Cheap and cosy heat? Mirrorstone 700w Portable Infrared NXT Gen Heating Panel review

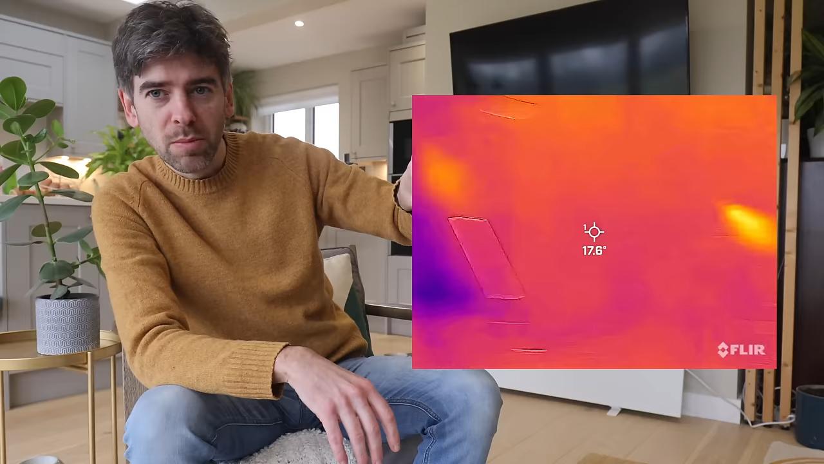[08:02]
just moving this around, the panel temperature is 17.5, because it's not been turned on, of course.
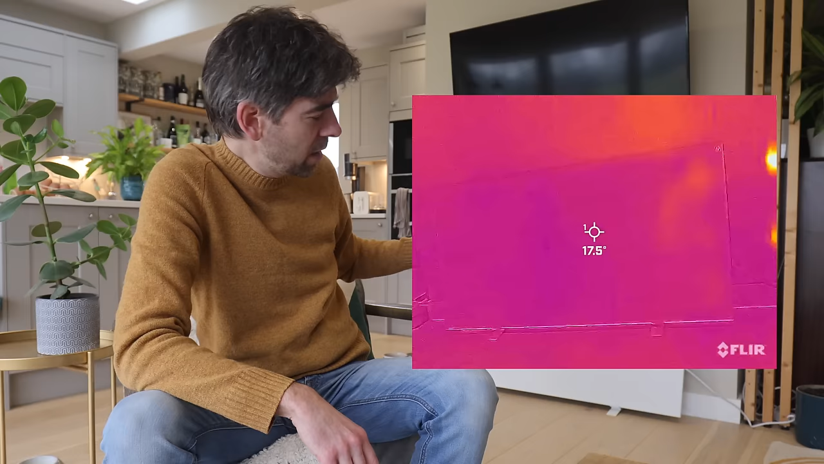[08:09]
And you can see little other areas, like the HomePod over there is lighting up.
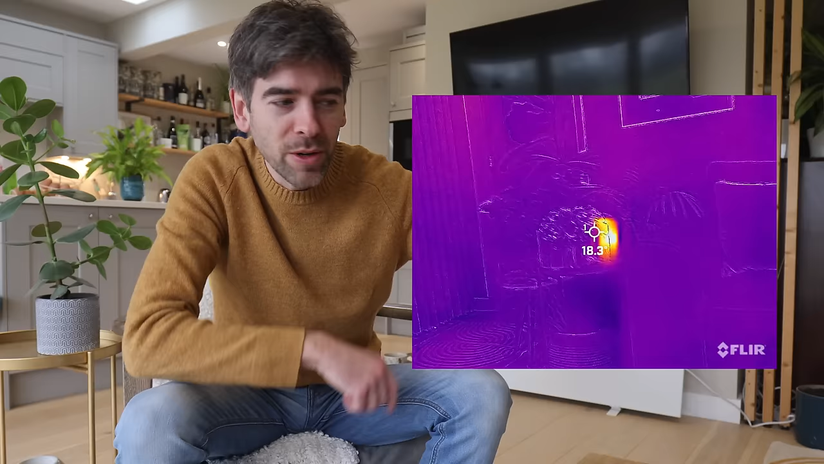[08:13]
That's like 22 degrees or something like that.
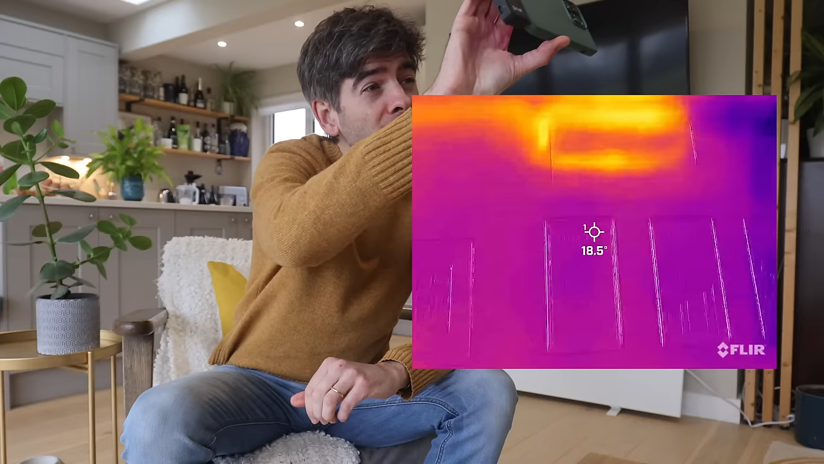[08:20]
The air conditioning unit is not actually turned on, but it is still at 21 degrees because
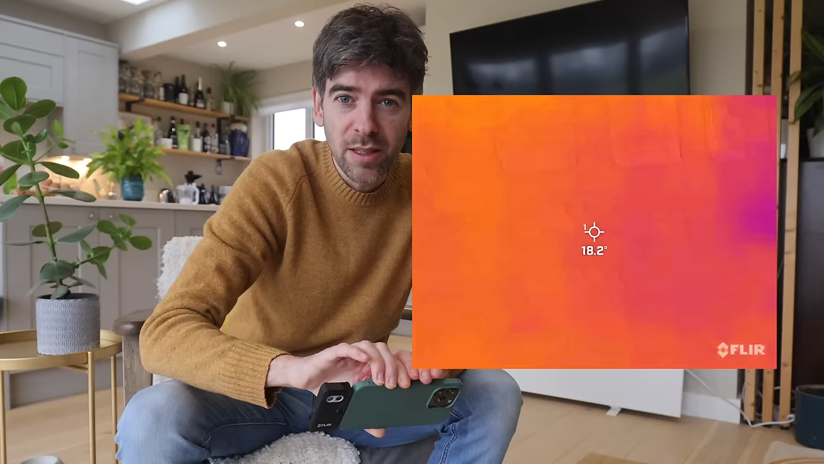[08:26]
it's on in other rooms, so I guess it's got gas circulating around the pipes and everything.
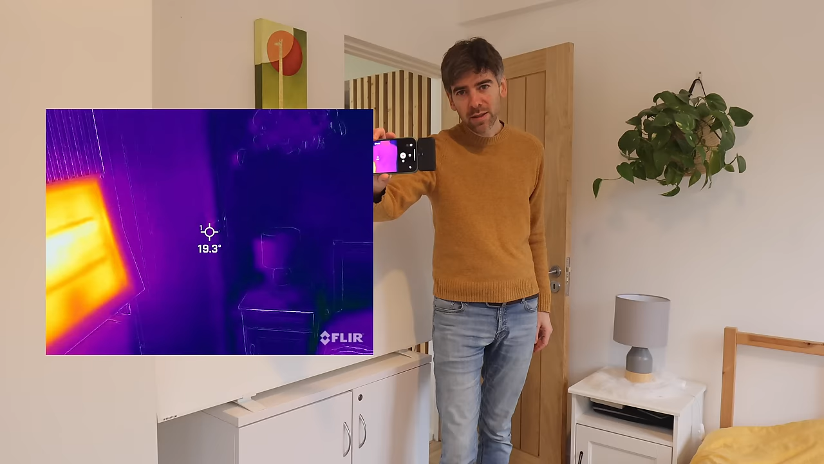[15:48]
So if we start using the infrared camera, you'll see how it's heating the objects around here. And even the door handle is getting a little bit warmer because that's quite close, and of course that's metal, so that's going to absorb the heat quite well.
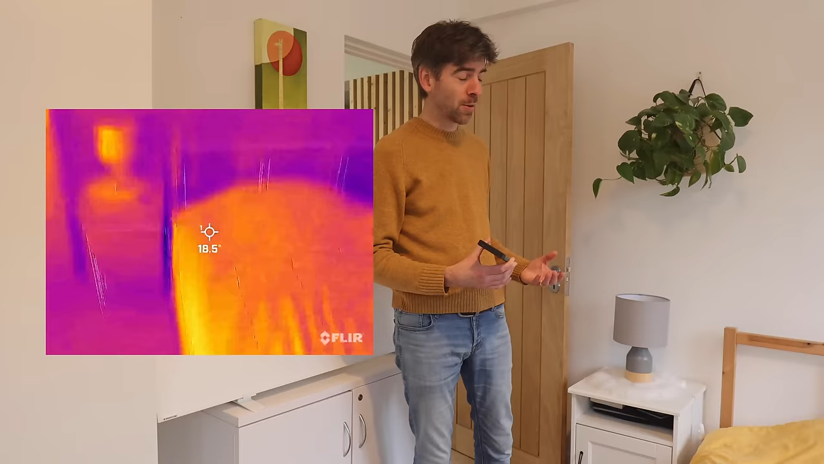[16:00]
As I suspected, a small room like this makes much more sense with one of these panels.